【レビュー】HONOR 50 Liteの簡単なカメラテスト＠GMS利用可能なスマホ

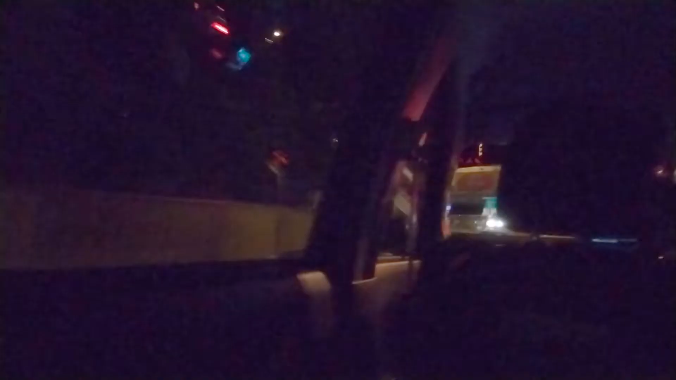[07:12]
夜は街明かりがあれば、そこそこ見れる写真、動画が撮れると思います。